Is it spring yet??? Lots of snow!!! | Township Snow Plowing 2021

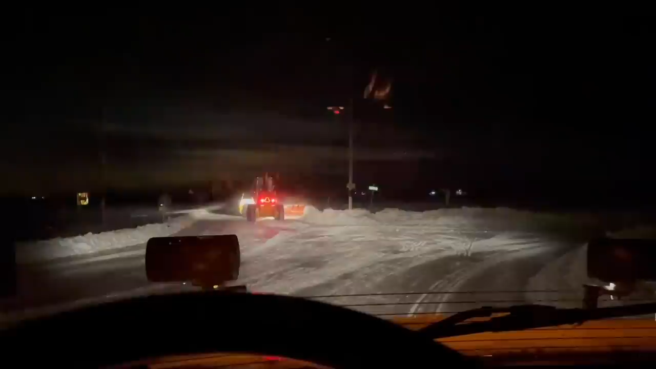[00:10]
there is a road here, but I cannot see it at all.